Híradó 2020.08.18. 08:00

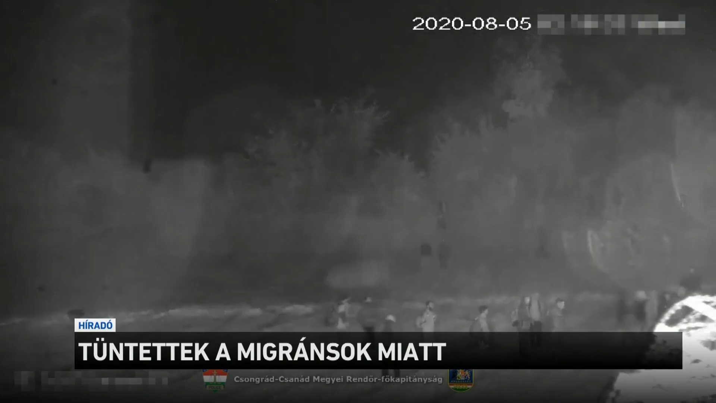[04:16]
A magyar határt is nyomás alatt tartják a migránsok, csak a hétvégén 250 bevándorlóval szemben intézkedtek a rendőrök.